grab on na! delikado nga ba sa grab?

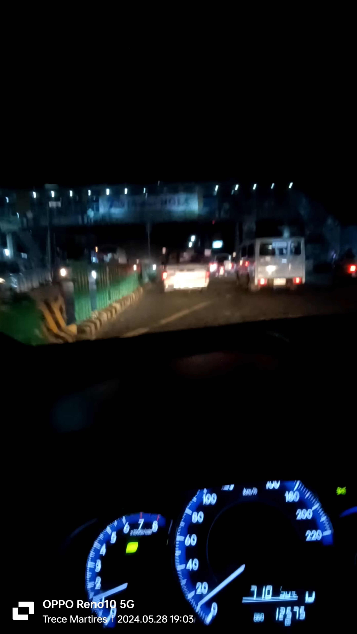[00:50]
So, yun guys, nahihatid ko na yung pangalawang pasayero ko. From Gentry Heights.
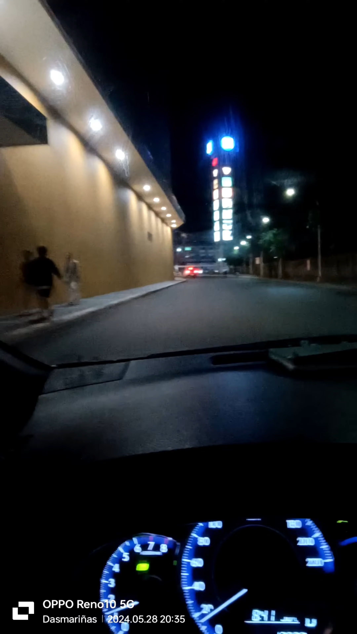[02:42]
So, nandito yung ating pasayero guys. Ito yung west entrance ng SM Dasmarinas. Yung malapit siya sa intersection ng Palapala.
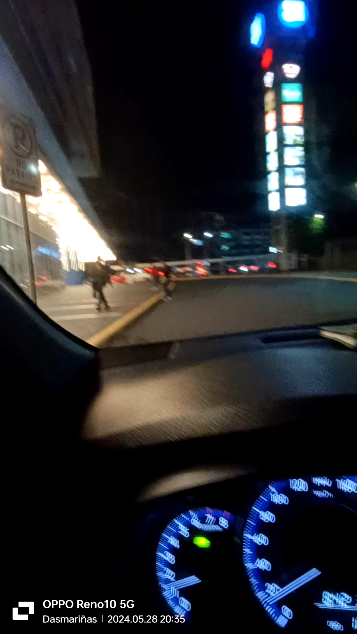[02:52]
Saka Aguinaldo Highway. Saka Governor's Drive. Yan siguro sila. Yung ating pasayero.
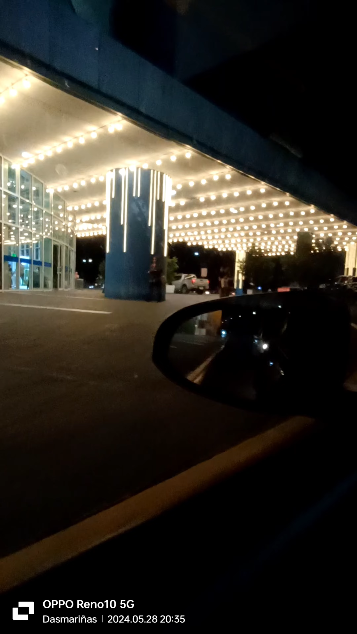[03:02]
So guys, nahatid na natin dito sa silang.
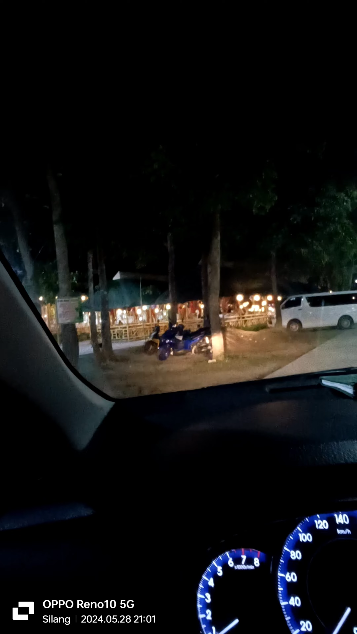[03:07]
Yung ating apat na pasayero.
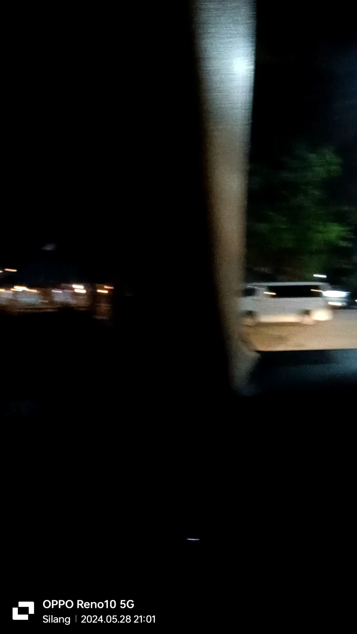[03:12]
So, dito yun. Paglabas natin, mayroong ganito dito.
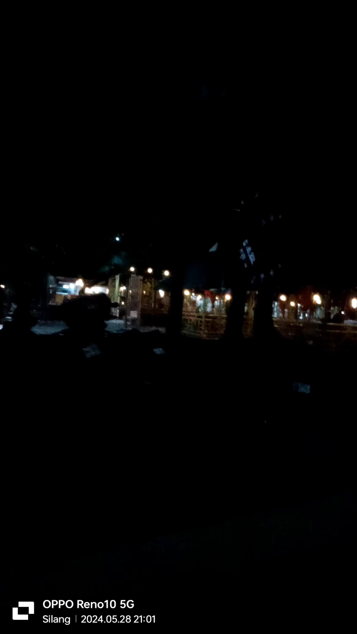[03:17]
Parang food court. Kainan.
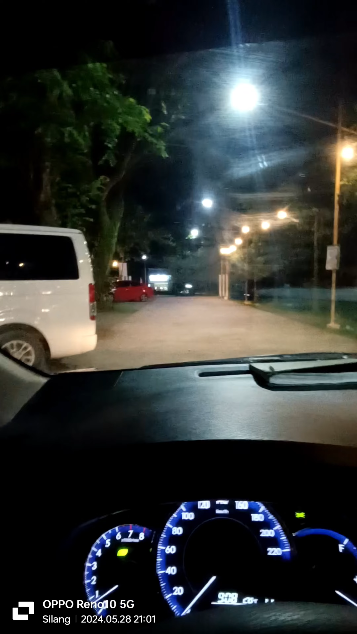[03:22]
Mga kainan. Parang mga kubo-kubo siya.
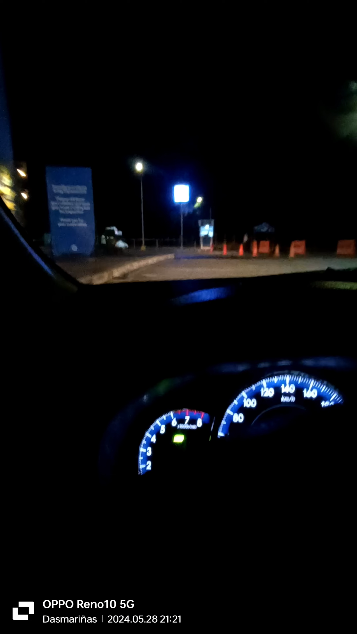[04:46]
As usual iikot na naman tayo dito sa SM. So ang pick-up point nila ay nasa food court.
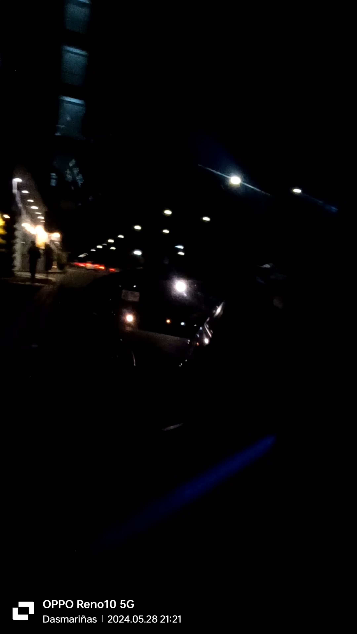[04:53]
So ilalim tayo doon. Iikot muna tayo rito.
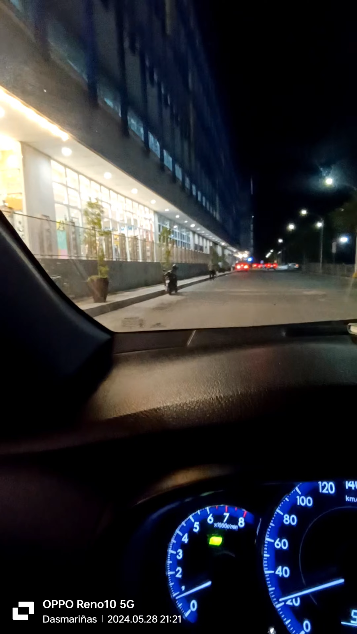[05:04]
Dito nga pala yung yung NU yung school na National University. Dito yun. National University. Dito naman yung call center. I-Corp. Ayan.
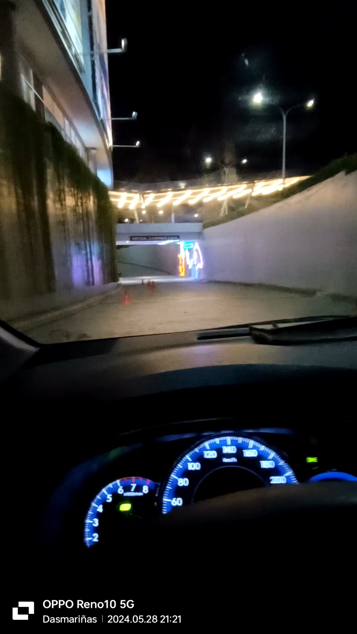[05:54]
Ito yung food court. Ito silang naghihintay.
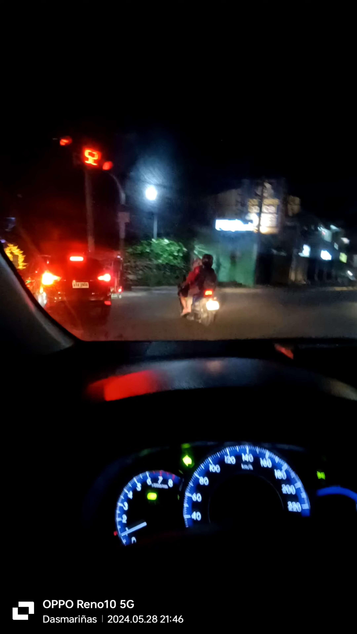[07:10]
Ganda rin ito guys yung mga ilaw-ilaw na yan. ayan may tubig pa na may ilaw din.
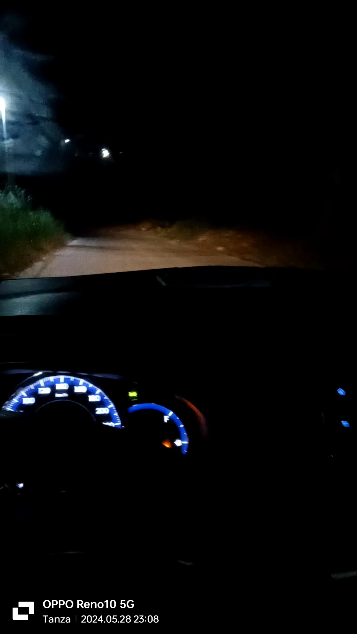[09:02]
Mataas May ilog pa yan Mataas na madilim pa
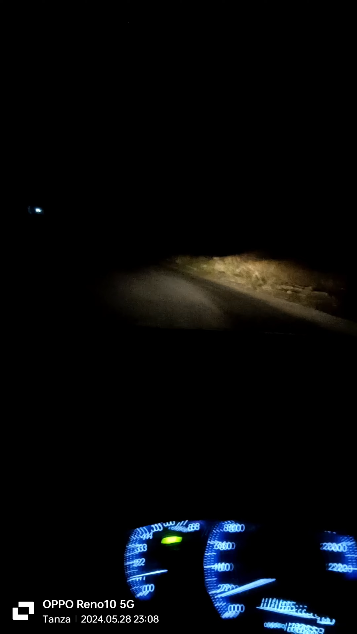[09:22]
May tunnel dito Tayo ngayon guys sa Imus Boulevard Punta na ito ng Malagasang Road Imus
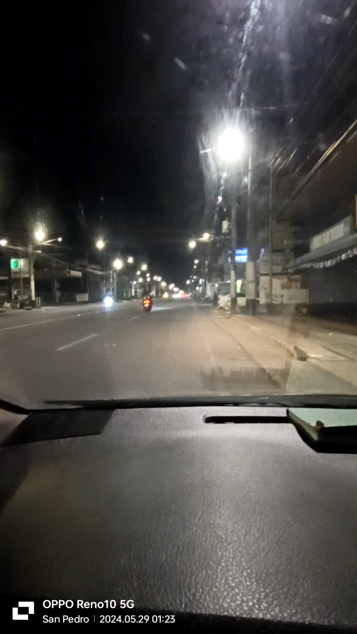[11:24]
So nandito nga ako sa San Pedro ngayon Kaya pala may San Pedro eh Dahil may ano Yun o
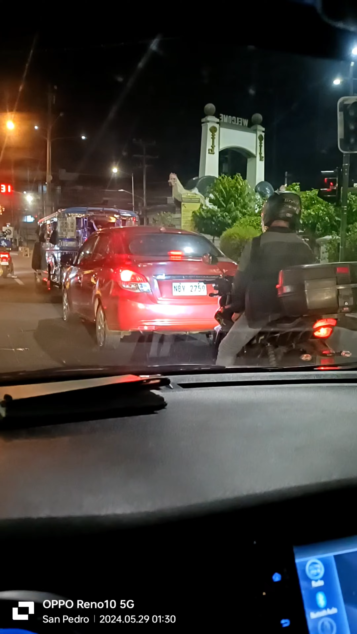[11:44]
Yung manok Yan Sabungayro ba si San Pedro?
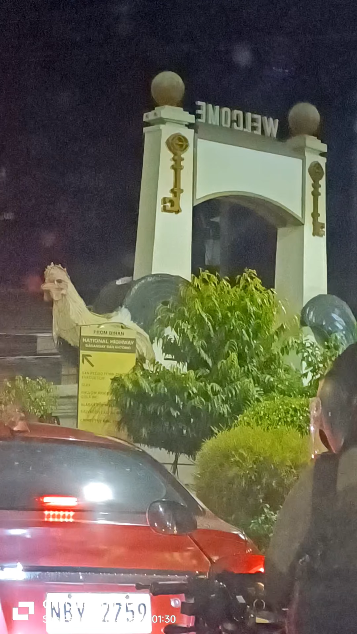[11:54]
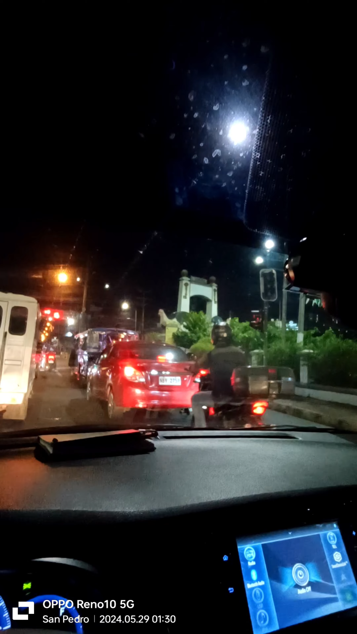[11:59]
Si San Pedro May lagas yung manok dyan Nandito na tayo ngayon guys sa Montenlupa Dito na tayo ngayon sa Montenlupa Pero Wala pa rin Walang pasayro Naka set destination nga pala ako sa SM South Mall Para lahat ng pasayro
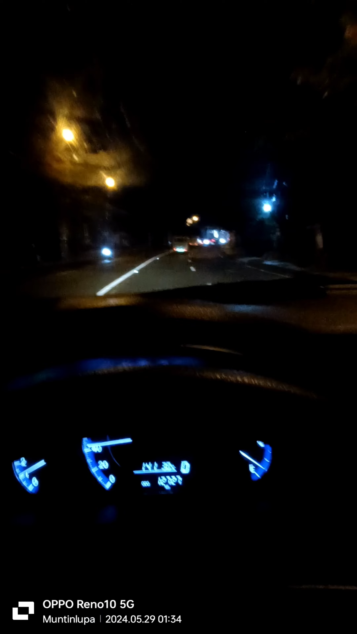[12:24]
Ang magbubok sa akin is Papunta lahat doon Sa Las Piñas Hindi ipupunta ng Manila Yun yung kagandahan sa Grab Mayroon siyang Set destination
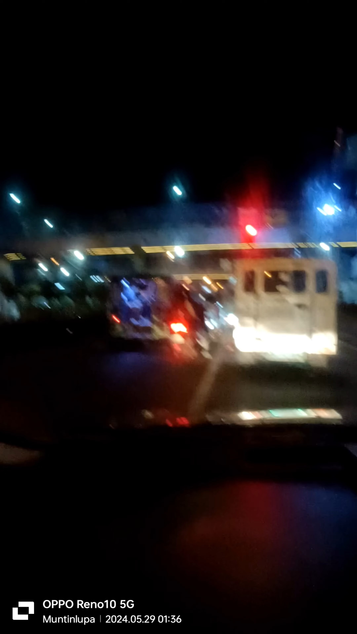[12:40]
Andito na ako ngayon sa Labang Mag U-turn na lang ako dyan sa Ang Philinvest
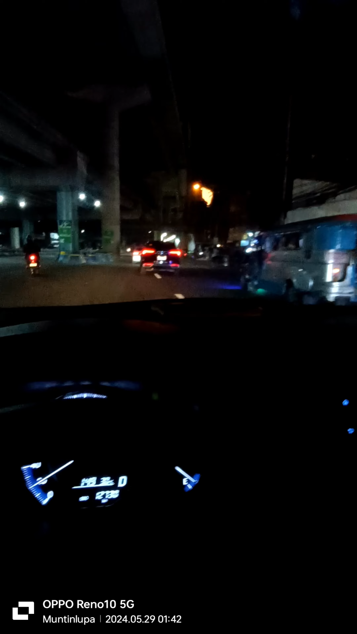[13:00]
In 300 meters Make a left U-turn Then in 100 meters Turn right Dito ako sa ilalim ng Skyway Andito na tayo ngayon sa SM South Mall